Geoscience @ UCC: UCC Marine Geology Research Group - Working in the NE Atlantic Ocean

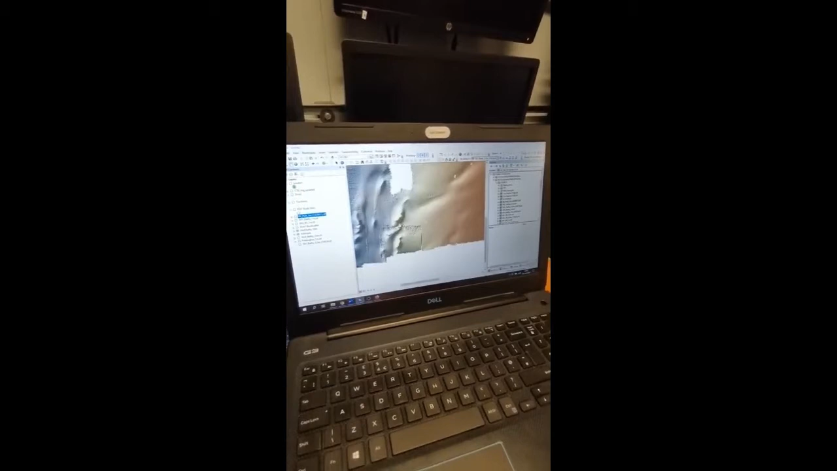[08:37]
where we see smaller mounds occurring at about sizes of about 10 meters in height.
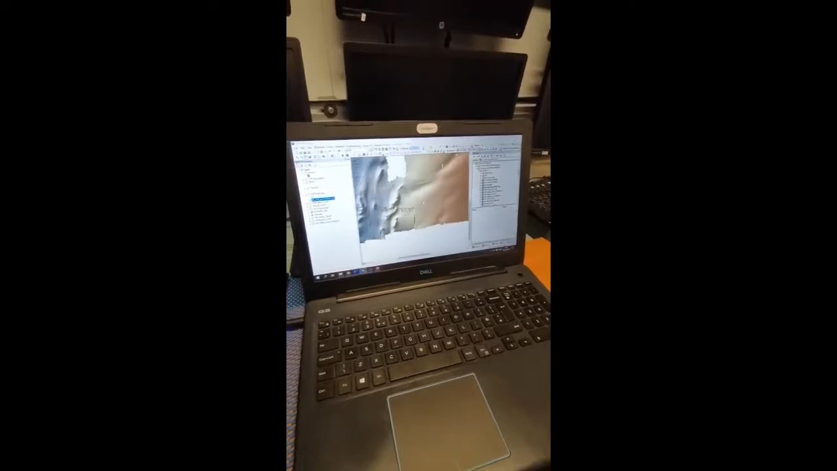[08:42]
And we're trying to see why these mounds are occurring at such small sizes versus these larger mounds right next door.